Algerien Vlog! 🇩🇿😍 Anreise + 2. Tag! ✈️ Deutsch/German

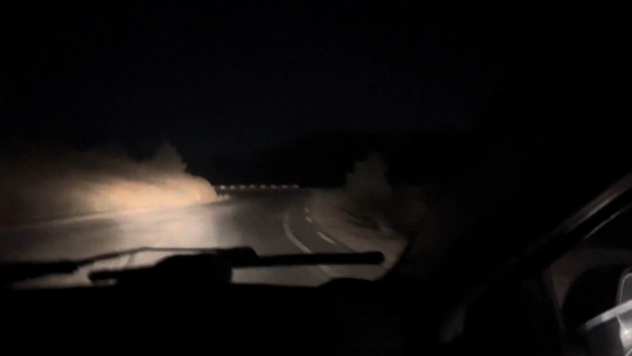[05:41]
Und hier ist halt kein Licht. Es gibt hier kein Licht.
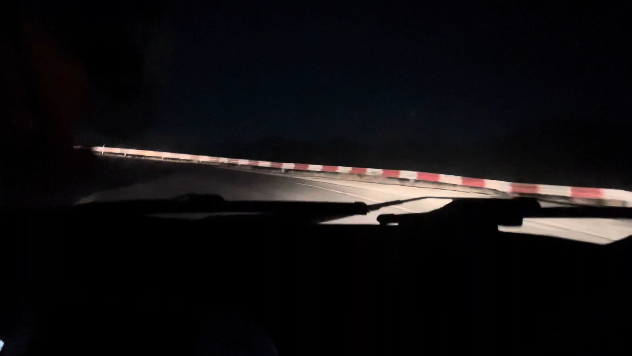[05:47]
Du fährst hier lang und bist eigentlich nur auf dein Auto angewiesen.
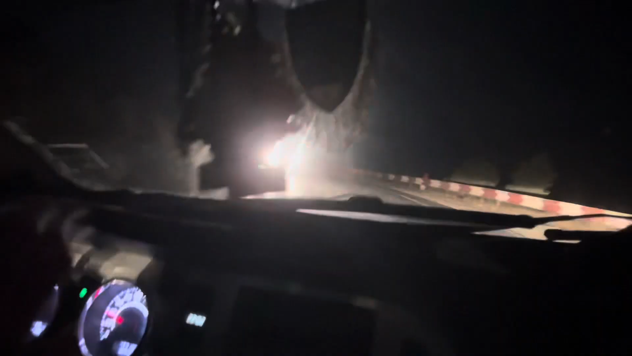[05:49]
Es kommen hier bei Autos entgegen. Die blenden dich dann.
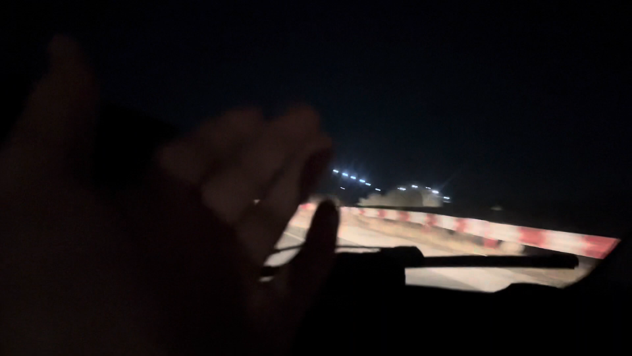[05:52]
Daher sieht man es mal so ein bisschen. Das ist schon echt crazy. Hier, hier. Man sieht einfach nichts. Du fährst einfach ins gar nichts rein.
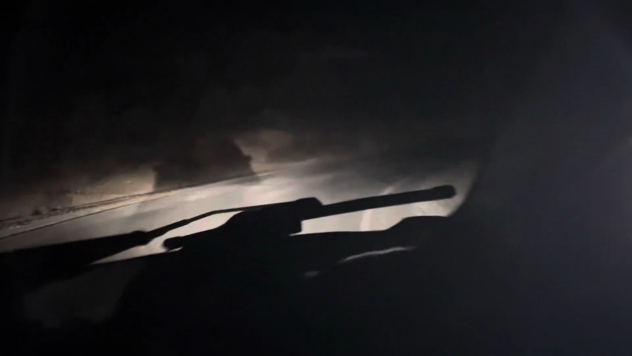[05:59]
Und die überholen hier einfach in der Kurve LKWs. Und dieses Land ist absolut Wahnsinn, wirklich.